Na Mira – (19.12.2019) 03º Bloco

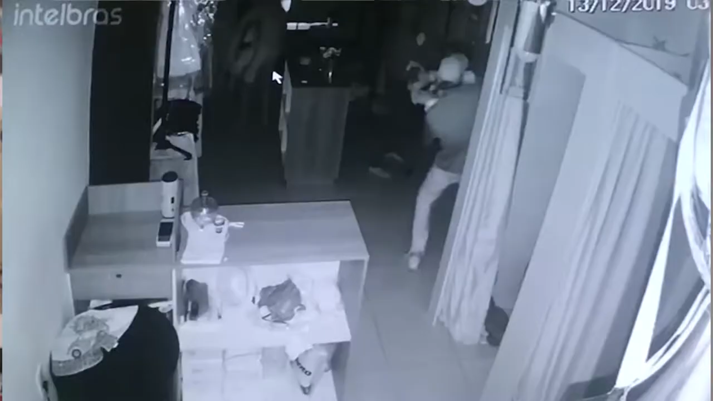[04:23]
Pois bem, é ele que aparece na filmagem e que eu disse que eu ia mostrar a cara dele. Presta atenção no serviço. Palavra cumprida.